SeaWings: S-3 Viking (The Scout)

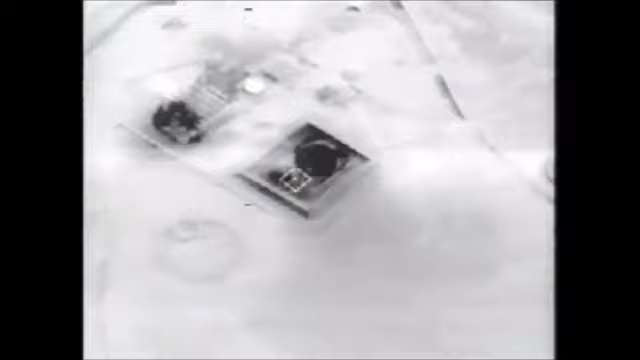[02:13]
Attacking planes now had the luxury of flying undetected through a radar-free corridor.
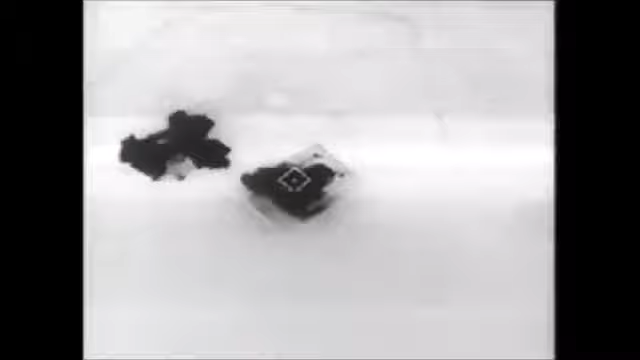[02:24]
Clear, or forward-looking infrared sensors, allowed attacking pilots to target weak spots.
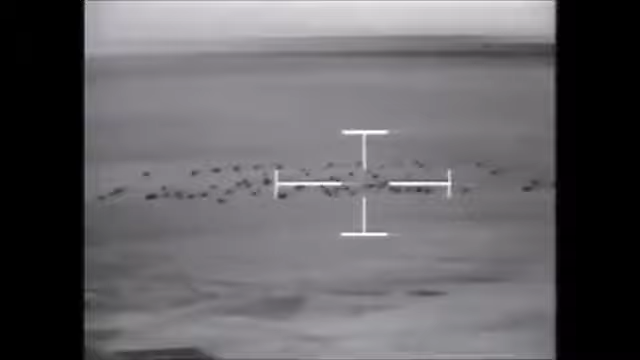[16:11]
Some 5 million gallons of oil per day were going up in flames. Where I'm sitting here, we're at 23,000. Off the left, there's another giant oil film on fire.
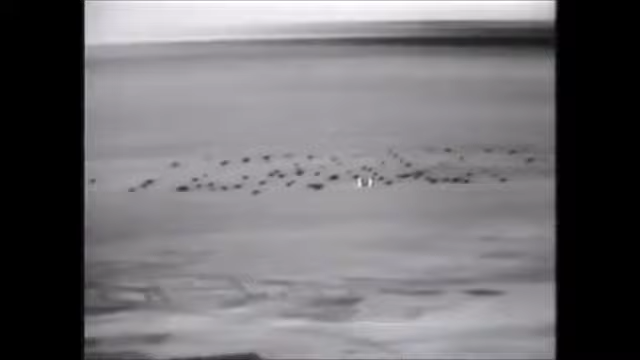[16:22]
I can sit and count at least 40 dots in that that are on fire. Using infrared sensors, Viking crews deployed from the USS Ranger witnessed the setting of the first oil fire.
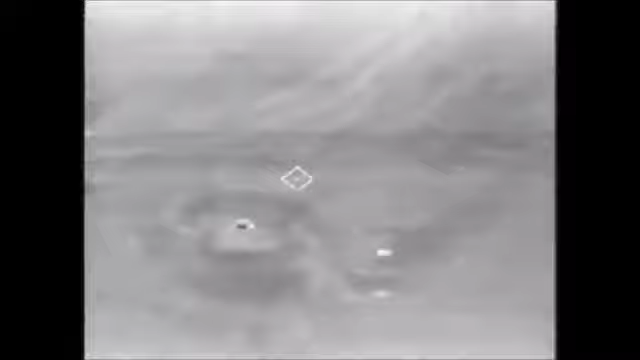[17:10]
All the feet. I think that may be the area. Secondary, got it.